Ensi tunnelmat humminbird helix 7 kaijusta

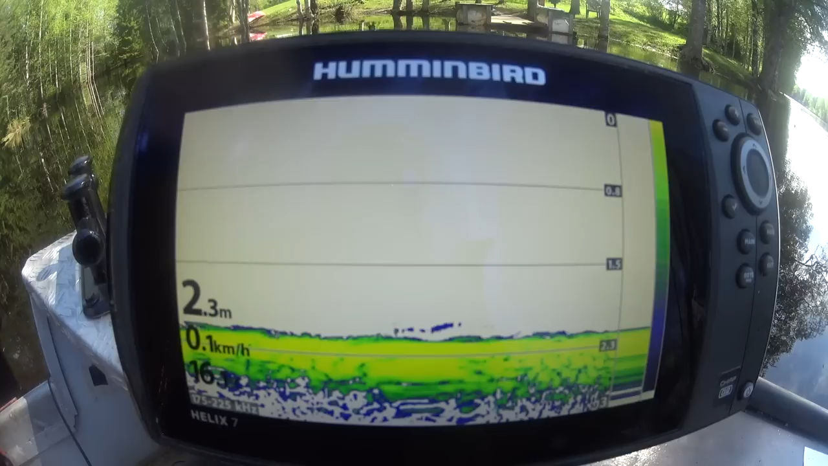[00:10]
On screen: depth 2.3 m, speed 0.1 km/h
Joo, siinäpä meillä on nyt Hominpörtin heliksi. Tätä on pari päivää tässä käätely. Ihan mukava olo. Kaikun luotto on tosiaan. Kohtuuhintainen, siitä löytyy kaiku, eli se on sirppi.
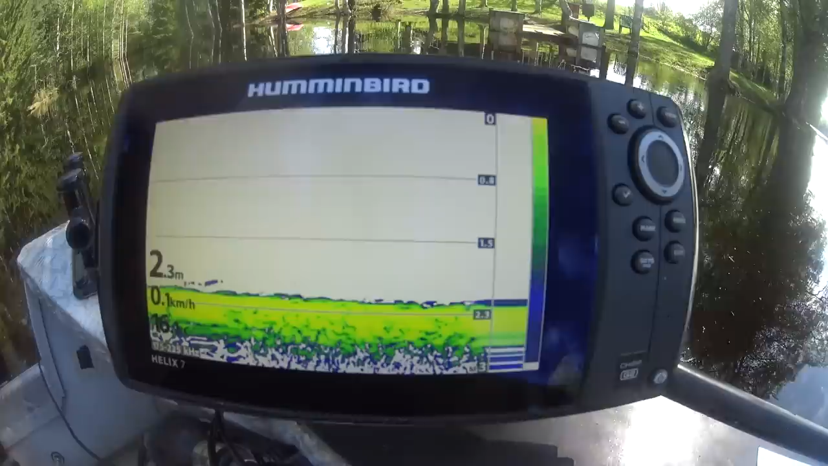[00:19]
On screen: depth 2.3 m
Sirppi löytyy. Sitten kartta tieten, niin pystyy...
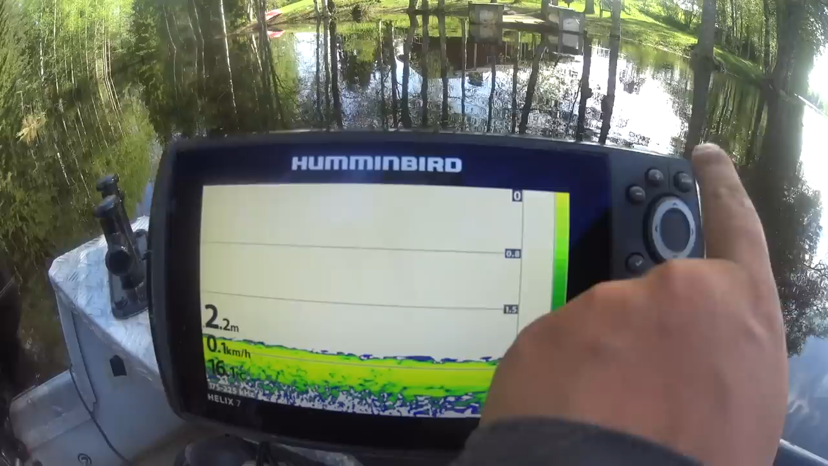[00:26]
On screen: depth 2.2 m, speed 0.1 km/h
Ennen kaikkea tässä on yksi hyvä ominaisuus.
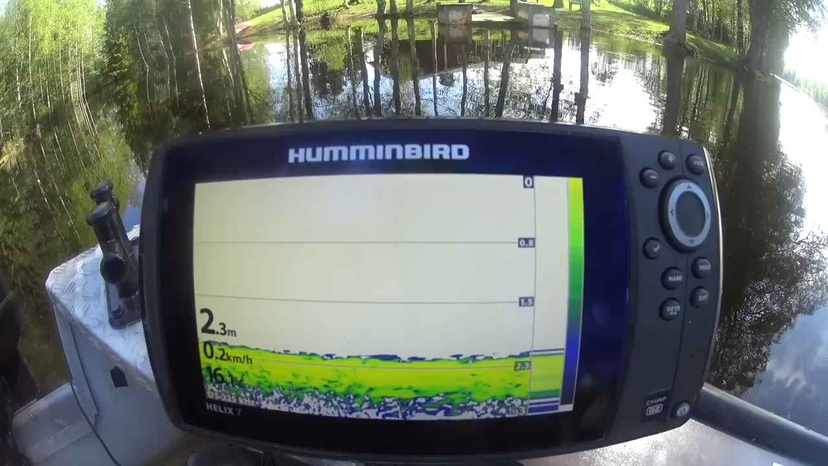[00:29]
On screen: depth 2.3 m, speed 0.2 km/h
Täällä pystyy järvestä tekemään omat kartot.
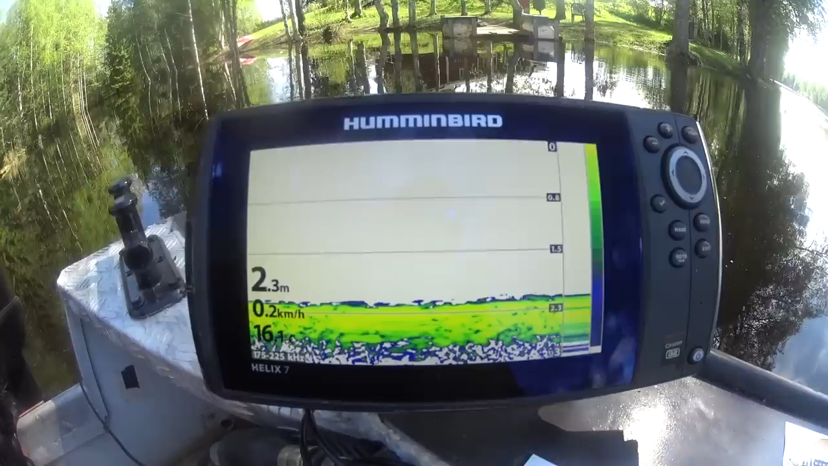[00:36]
On screen: depth 2.3 m, speed 0.2 km/h
Jos ei ole valmiista karttoa jossain järvestä, niin pystyy tekemään ihan oman kartan. Värit laittamaan, mitenkin haluaa.
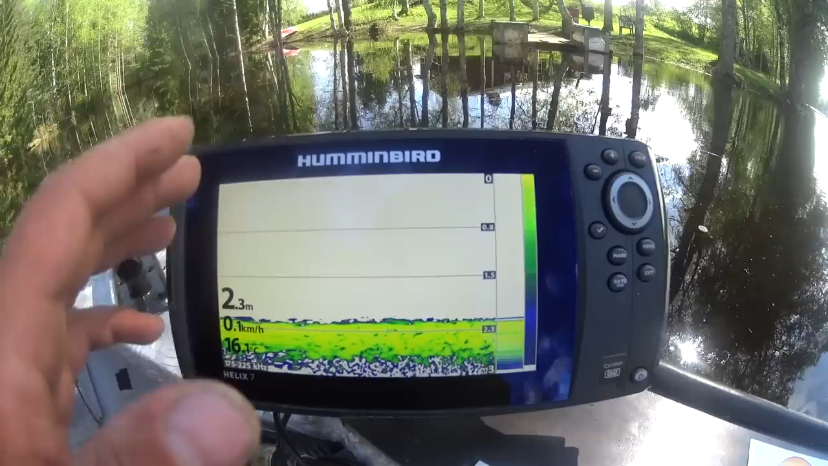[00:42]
On screen: depth 2.3 m, speed 0.1 km/h
Tosi tarkasti tekee omat jutut tänne.
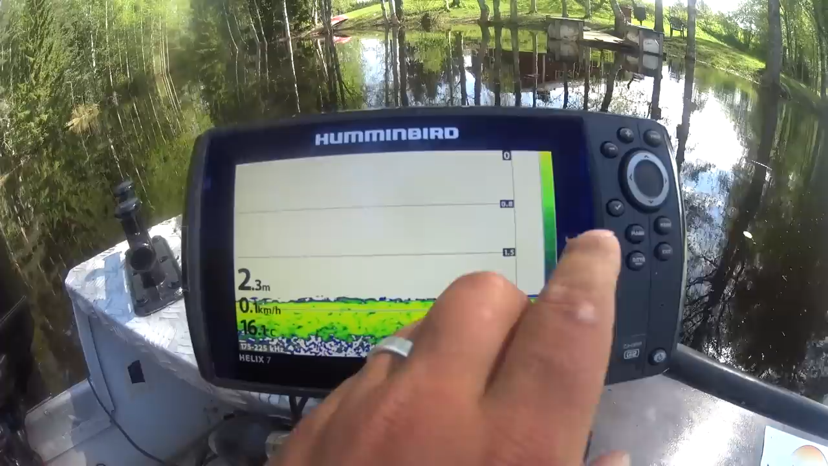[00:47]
On screen: depth 2.3 m, water 16.1°C, speed 0.1 km/h
Sitä katsottaa tarkemmin jossain vaiheessa, kunhan minä kerkiään sitä tarkemmin tutkia.
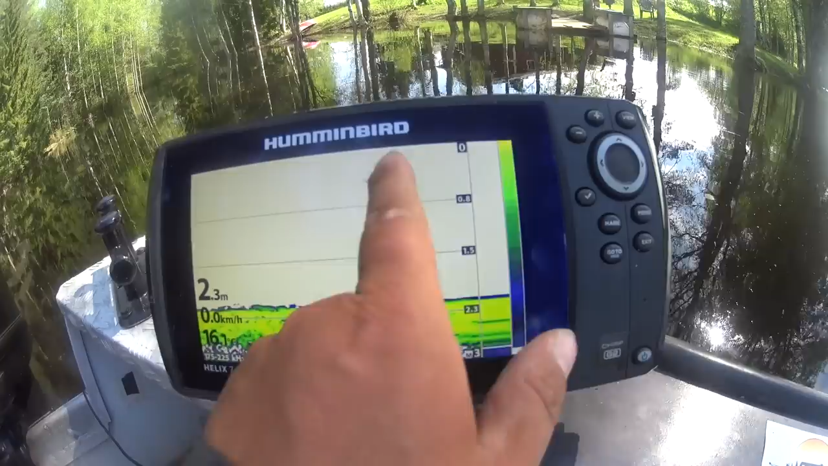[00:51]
On screen: depth 2.3 m, speed 0.0 km/h
Ja käydään läpi, niin katsottaa, miten täällä pystyy omia karttoja tekemään.
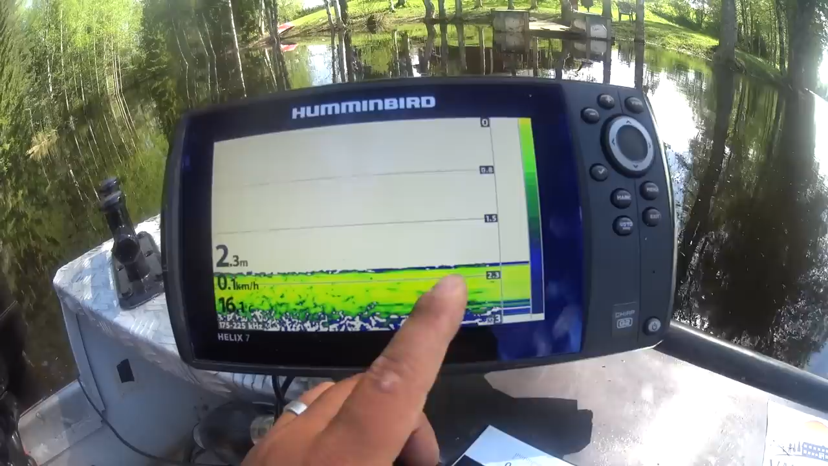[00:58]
On screen: depth 2.3 m
Ja luottoamaan tuolla järvellä. Ja tuota...
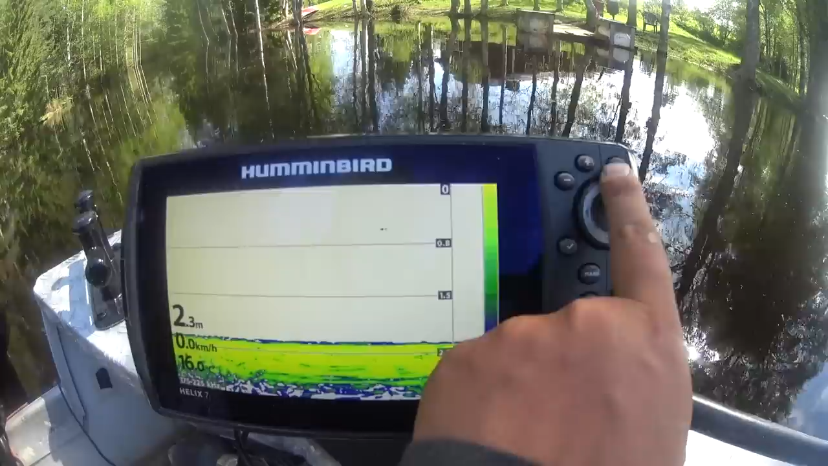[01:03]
On screen: depth 2.3 m
Tosi selkeetä. Napi läpiässä on eteenpäin. Siinä näkyy nyt syvyys. 2.2, 2.3. 16.1 on lämpötila. Eli nyt ollaan joessa. Ja tuolla näkyy sitten noppeus. Oliko sillä... Jos ajaa vennellä, niin noppeu veija.
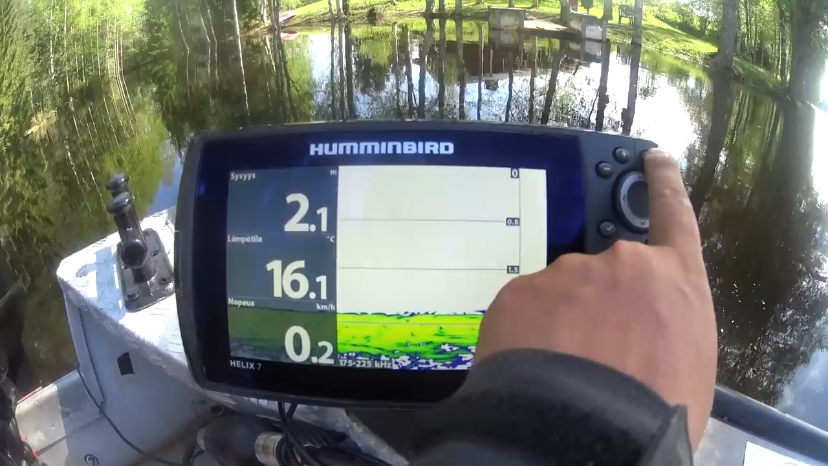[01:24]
On screen: depth 2.1 m, water 16.1°C, speed 0.2 km/h
Sieltä painaa tuossa eteenpäin. Sitten tullaan tämmönen. Elikkä se tässä näyttää nyt suurennettuna pohjaa.
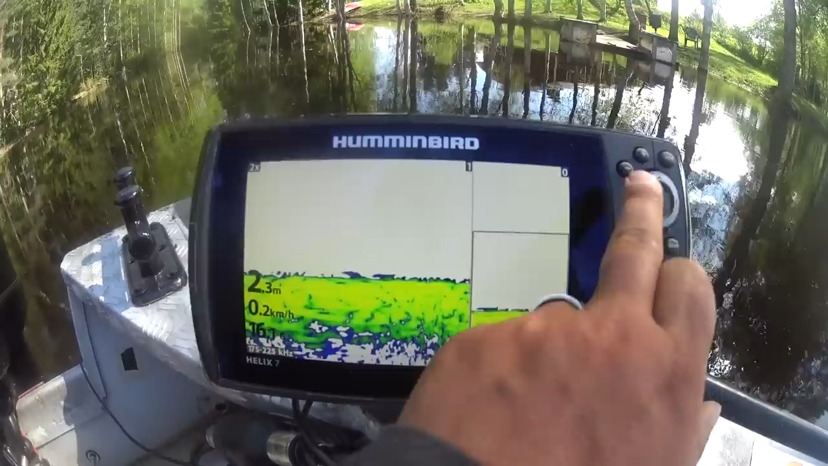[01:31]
On screen: depth 2.3 m, speed 0.2 km/h
Ja tuolta pystyttiin, kun plussasta painaa, niin... Vielä enemmän sitä suurentammaa.
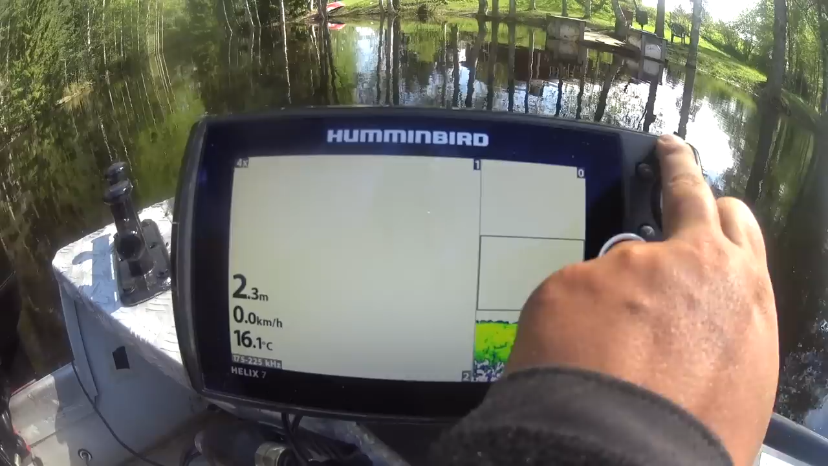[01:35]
On screen: depth 2.3 m, water 16.1°C, speed 0.0 km/h
Että jos tuota... Kahdeksankertaisessa asti, jos tarvii... Lähemmin kattoon. Ja siellä...
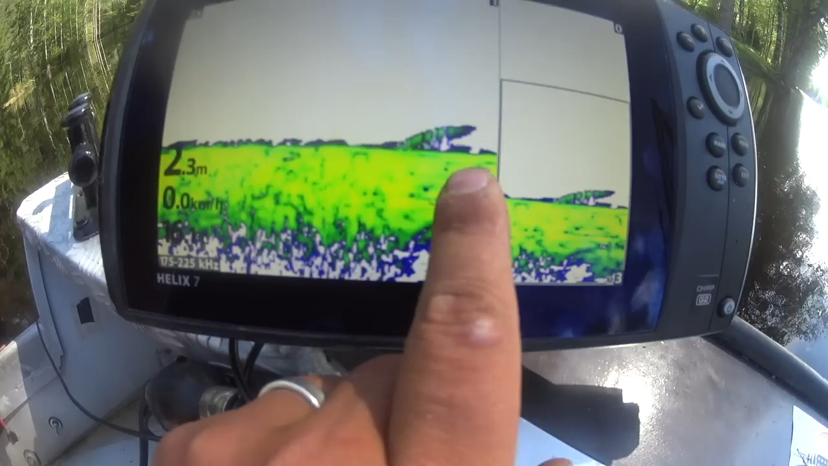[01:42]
On screen: depth 2.3 m
Siinä näettiin, että olisi kalaa.
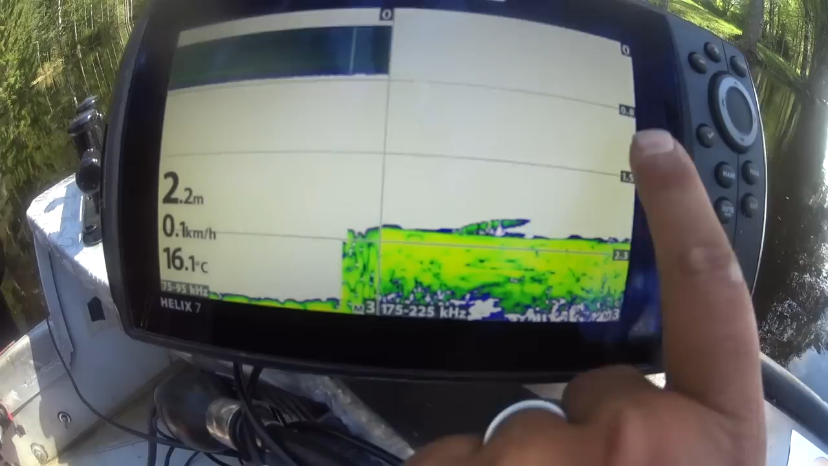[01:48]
On screen: depth 2.2 m, water 16.1°C, speed 0.1 km/h
Katsottapa... Tuolla näettää varmaan, että olisi kalaa pohjaa.
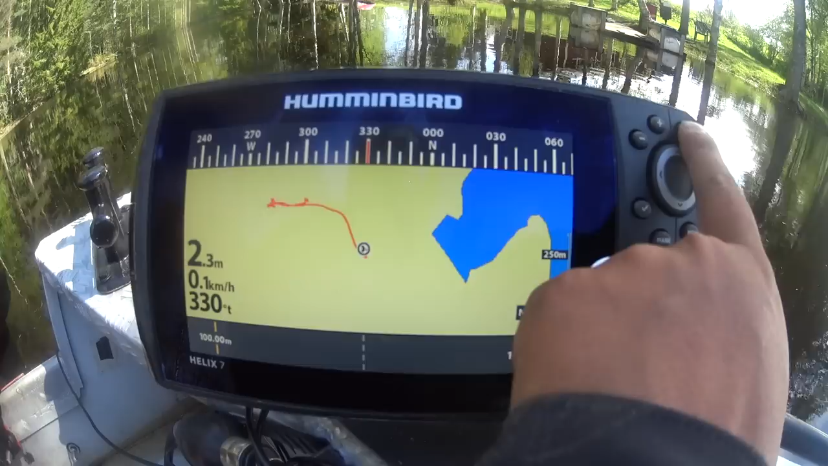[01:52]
Ja siellä tullut karttajutut ja... Tämmöset ja tuota...
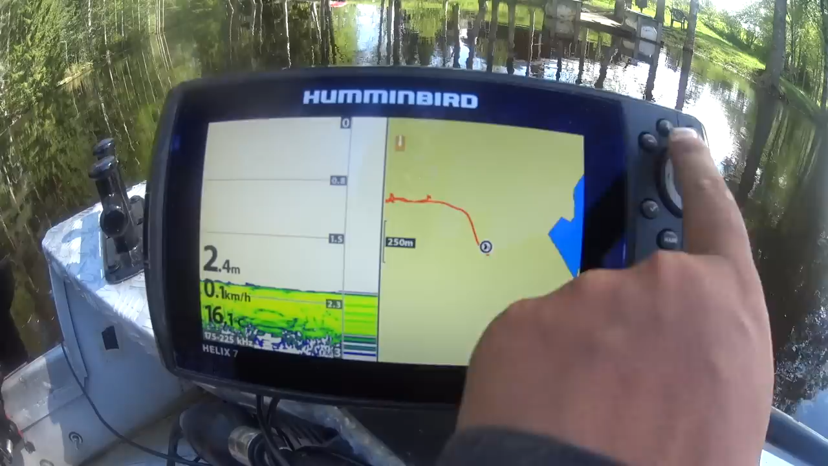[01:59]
On screen: depth 2.4 m, speed 0.1 km/h
Sitten on näitä jaettuja tiloja. Ja sen ne kyyni kartat sitten ja... Kaiku toisessa ja tuota... Tää pystyttiin kanssa niinku sitten...
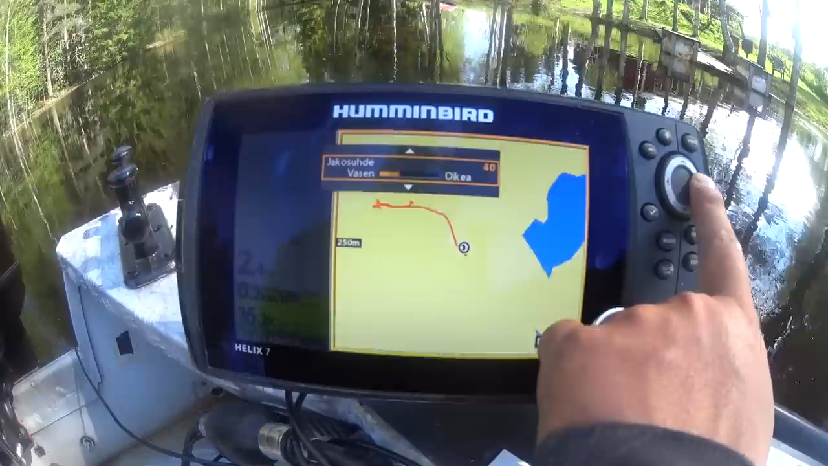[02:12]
Muokkooma, että... Tuota... Ruutusuhet tätä...
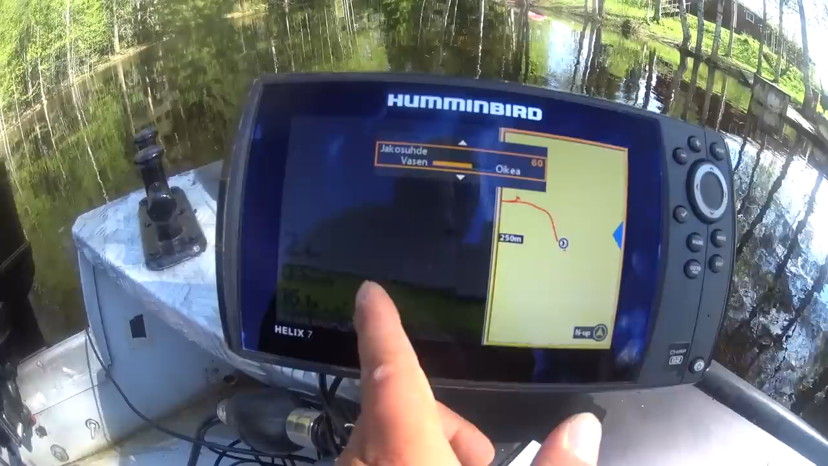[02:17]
Kuinka iso osa sitä näkyy tuota... Karttoja ja sitä kaikua. Ja mulla on se 50 ja 50, että...
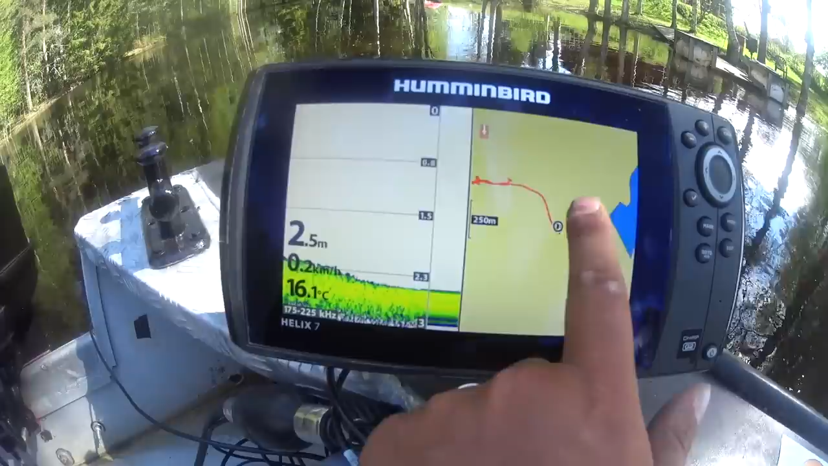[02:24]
On screen: depth 2.5 m, water 16.1°C
Puolet ja puolet. Ja siellä on sitten pilikki. Pilikki, missä se oma... Sovellus. Tuota...